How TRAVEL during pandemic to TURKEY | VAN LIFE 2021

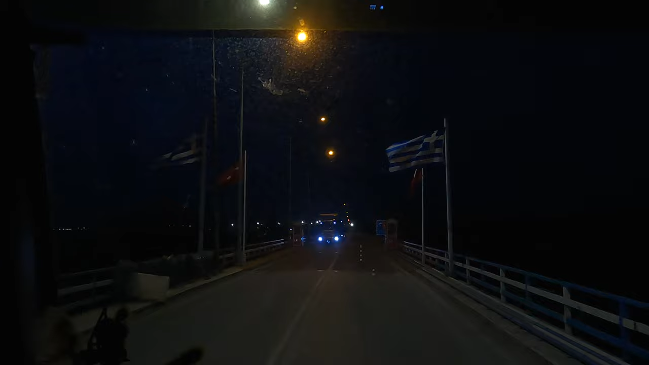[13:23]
Aquí estamos en el borde. Tenemos banderas griegas, banderas turcas.